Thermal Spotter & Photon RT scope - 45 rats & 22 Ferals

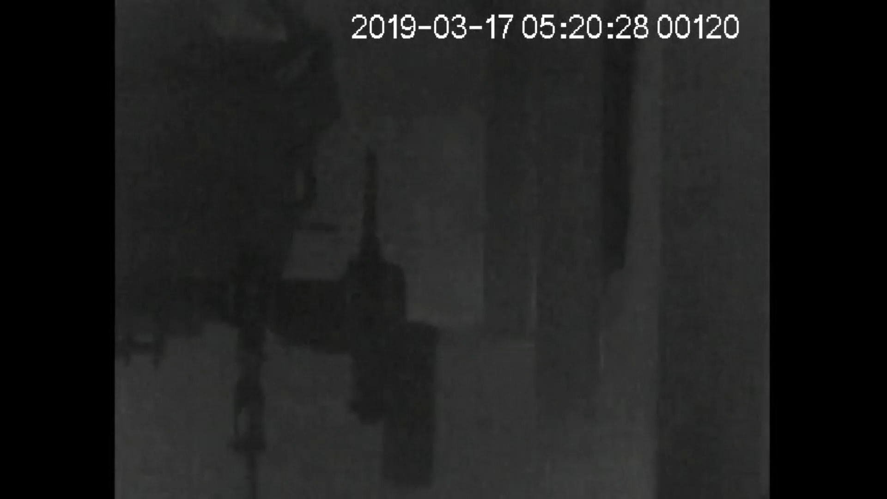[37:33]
Then I saw a rat there. Switched it back on, and the rat has gone, but it's behind that corner in the far corner.
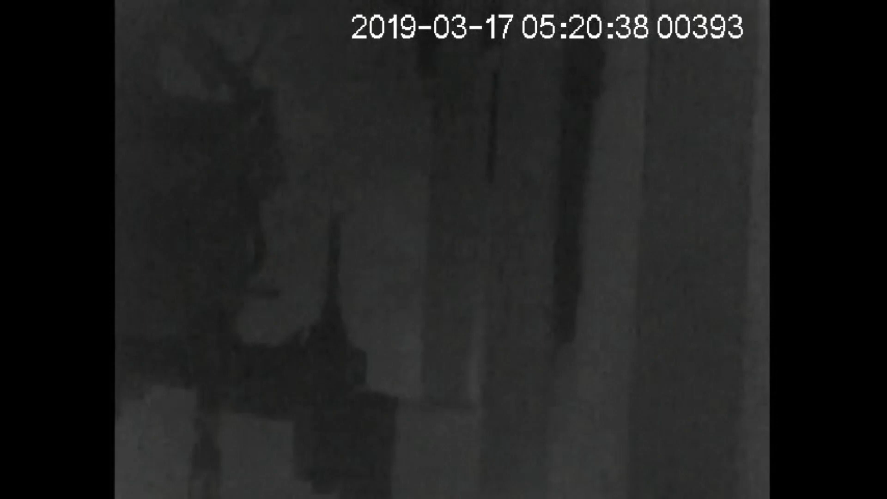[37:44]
Ah, there it is. Shooting time.